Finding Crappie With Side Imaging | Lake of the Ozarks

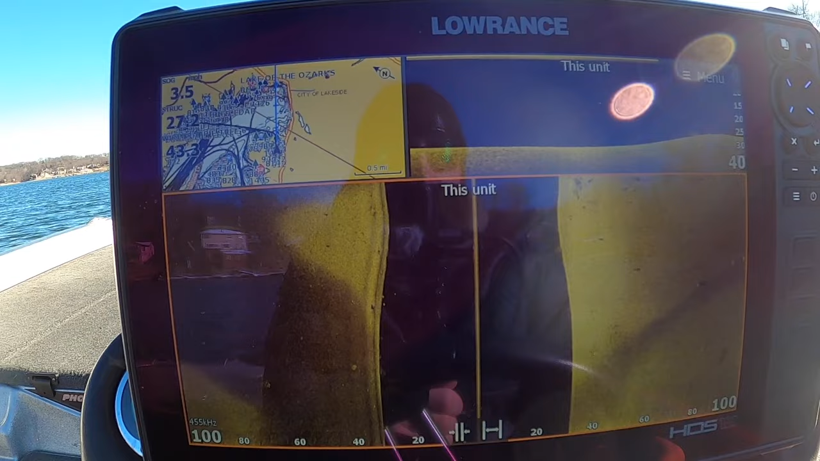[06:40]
That makes just colors brighter and pop more. Versus if you've got like a gray base. It does dull things down just a little bit on your screen. Makes it just a little bit harder to see stuff.
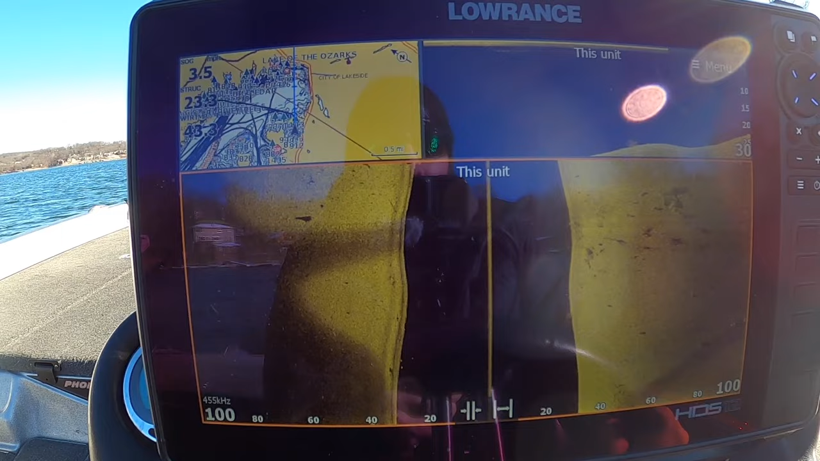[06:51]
But this is also my favorite screen setup here. I got just a little bit of mapping so I can tell where I'm at.
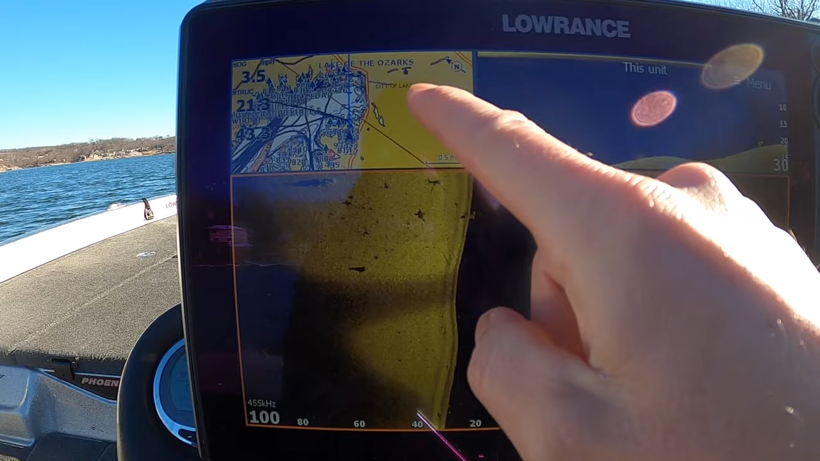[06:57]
And then I like mostly side imaging. Because you want to see as much on this as possible.
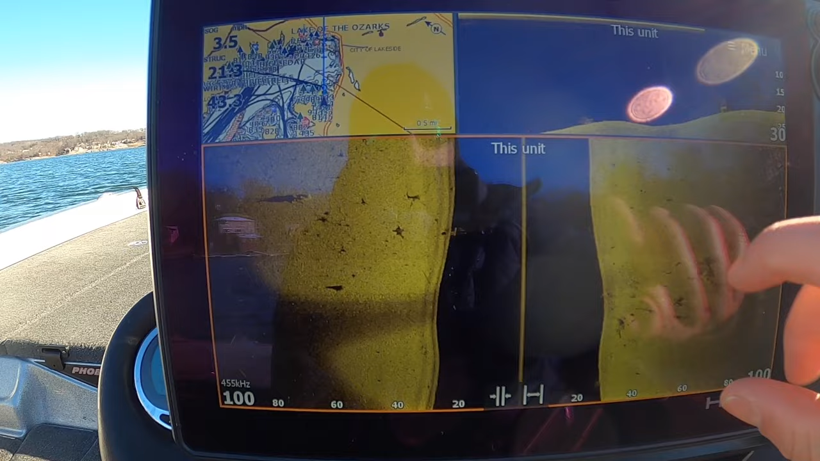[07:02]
So it doesn't compress things down this way or this way. And down imaging, just a little sliver is all you need really.
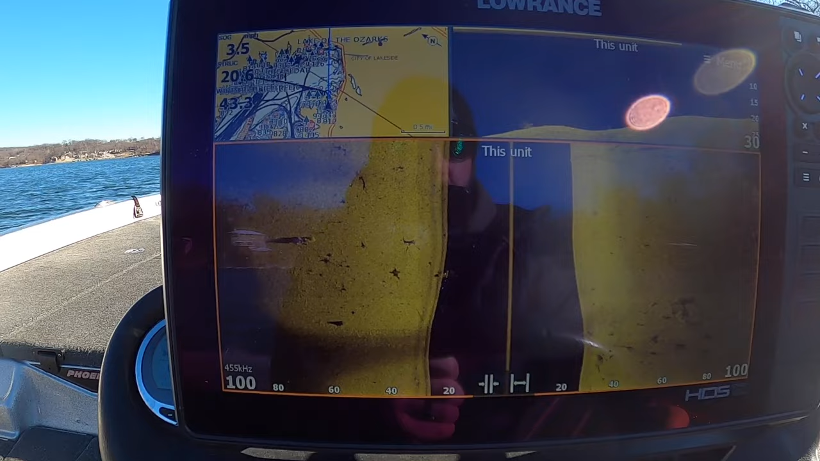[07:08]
So as we're graphing along, you can see there's just a little brush pile over here.
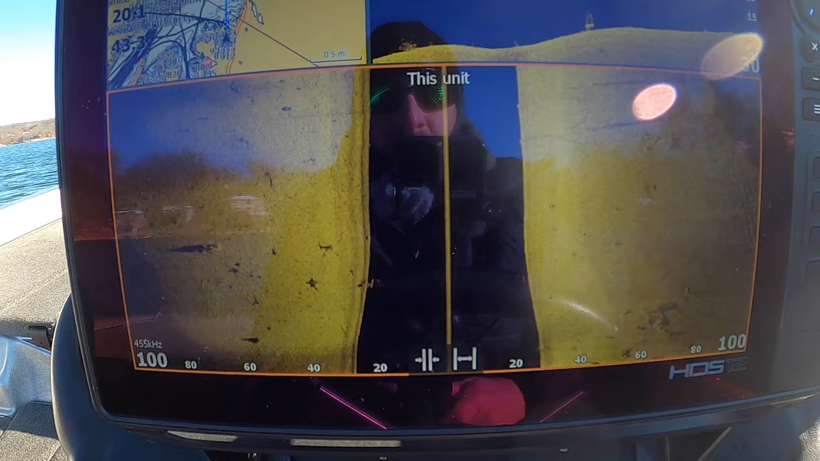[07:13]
Nothing crazy. You can start to see the side here.
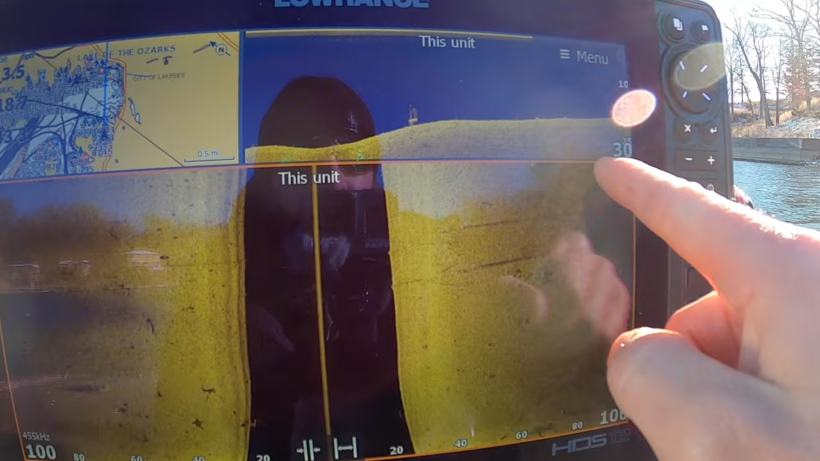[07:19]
See this bank, see these rails. That was that contraption over there that we see coming out.
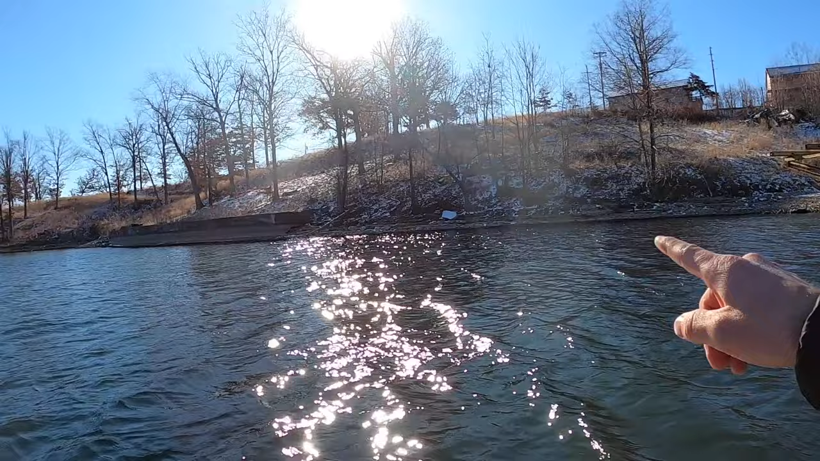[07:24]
And you're going to end up with the seawall over here. And now you're starting to see just a few crappie.
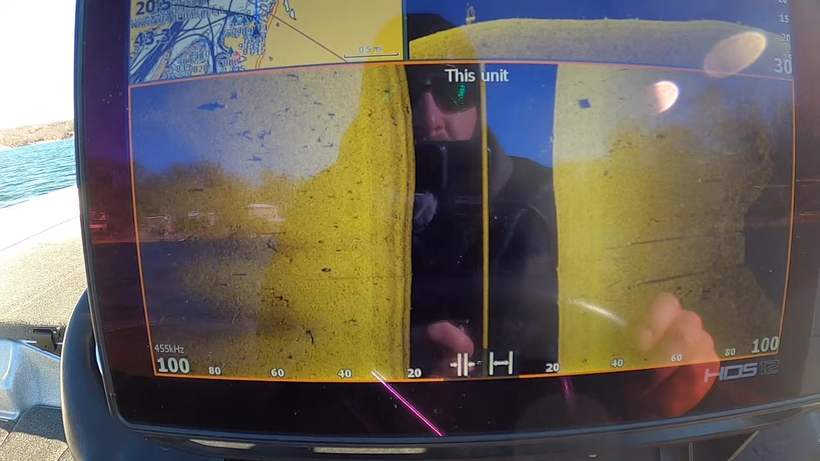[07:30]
And it might be hard to pick up on the camera. So what I'm going to do is I'm going to stop it.
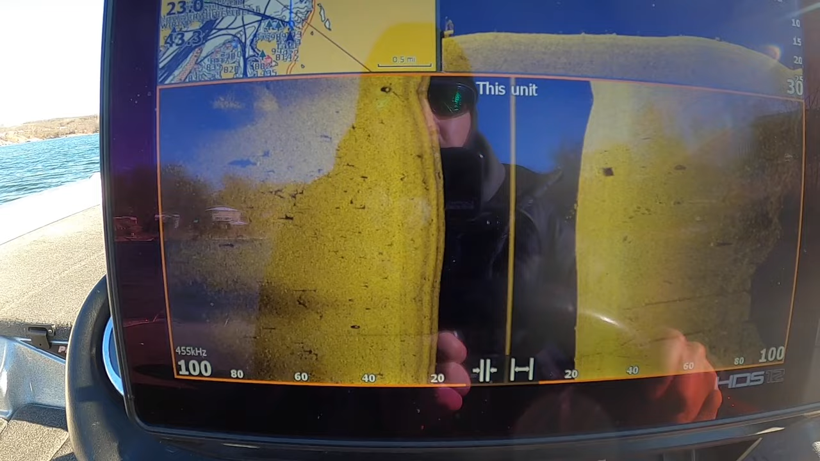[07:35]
And I'm going to increase the sensitivity so you can see a little bit better. But we've got some shad over here.
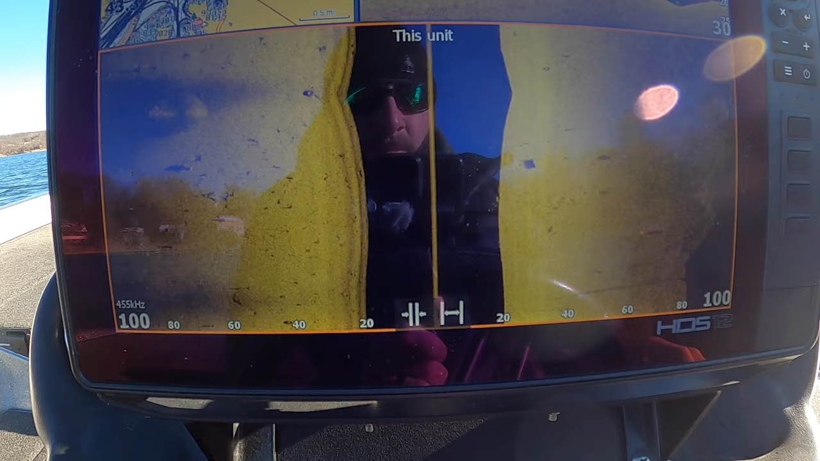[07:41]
I'm going to stop it real quick. And there are crappie right here. And they're also right there on down imaging.
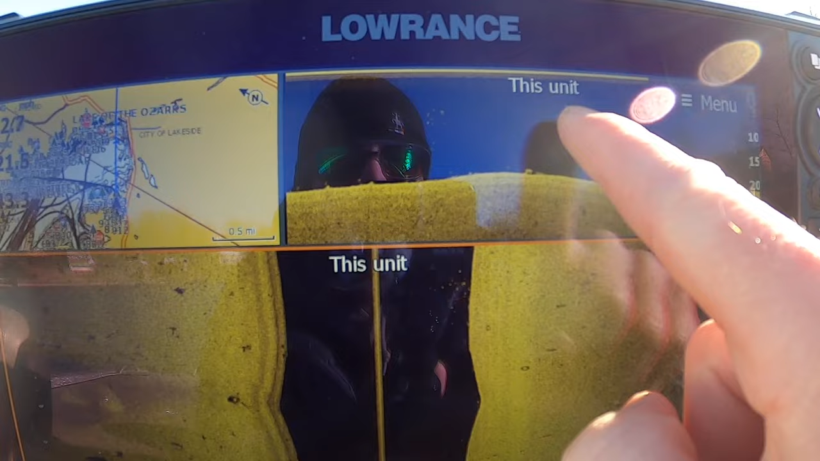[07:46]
So what I'm going to do first is I'll go here.
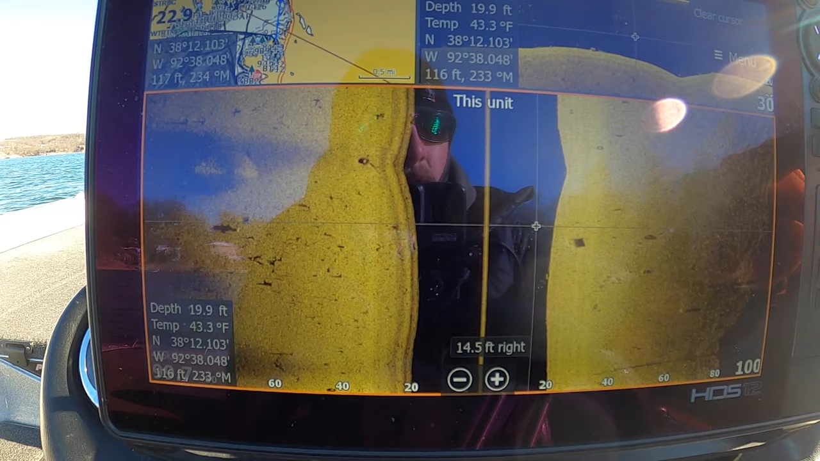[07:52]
On screen: depth 19.9 ft, water 43.3°F
And I will zoom in just a little bit and get my menu out.
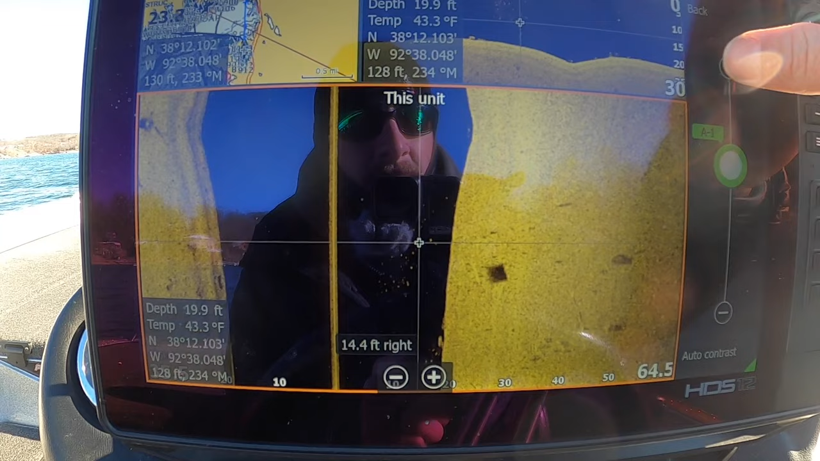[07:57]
On screen: depth 19.9 ft, water 43.3°F
And I'll turn my contrast up. So you can see them a little better. So okay, you can probably see them now.
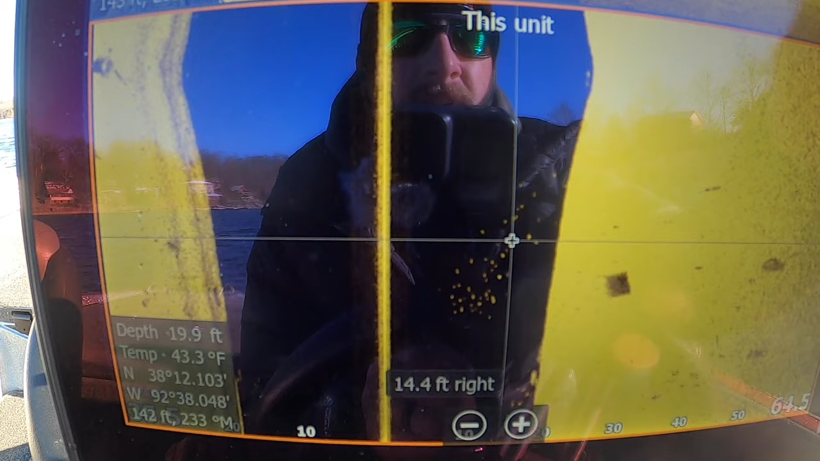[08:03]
On screen: depth 19.9 ft, water 43.3°F
So I'm going to get it really high. You can probably see it now in the water column. See all those little specks?
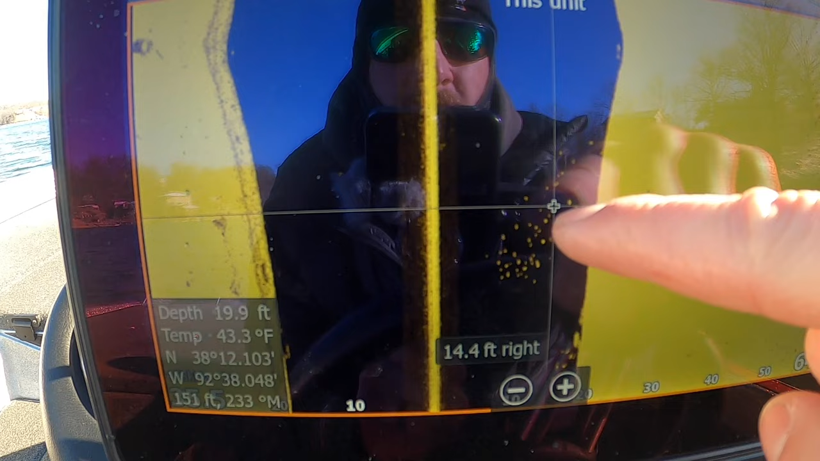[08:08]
On screen: depth 19.9 ft, water 43.3°F
Those are all crappie. Now here, totally washed out. You can't see anything.
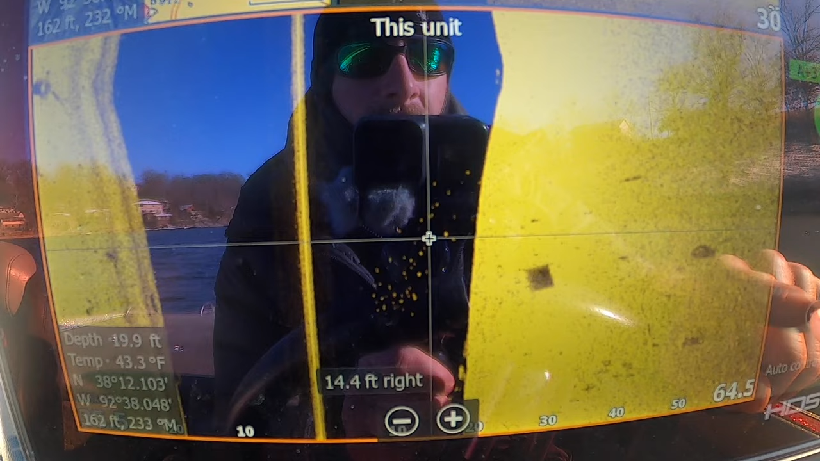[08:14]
On screen: water 43.3°F
But if I dial this back down to where it needs to be, which is about negative one or so,
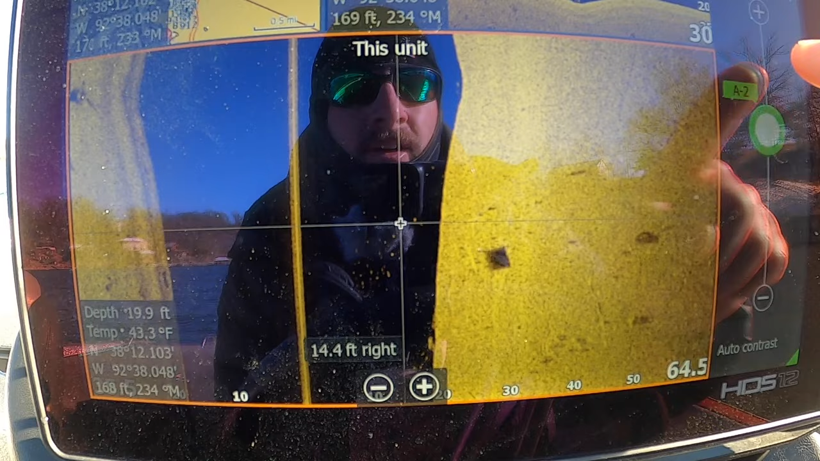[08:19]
On screen: depth 19.9 ft, water 43.3°F
negative two maybe, you can start to see maybe, I don't know how else it's going to show up on this camera,
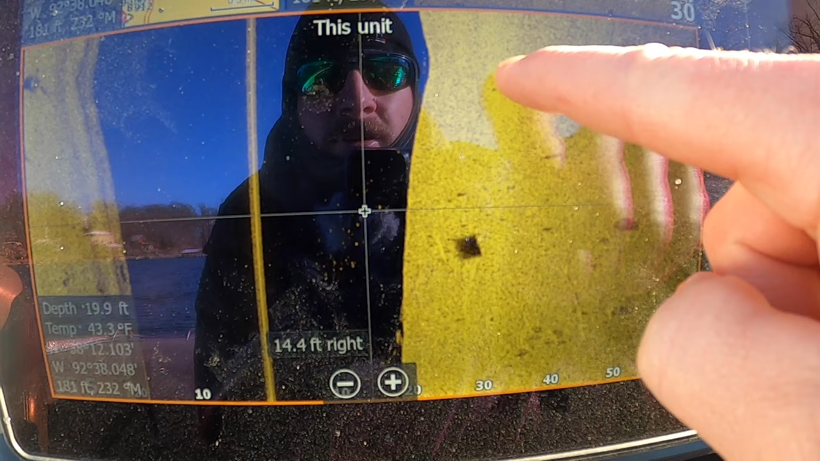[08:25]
On screen: depth 19.9 ft, water 43.3°F
but you can start to see some little specks there, right? Some little black spots.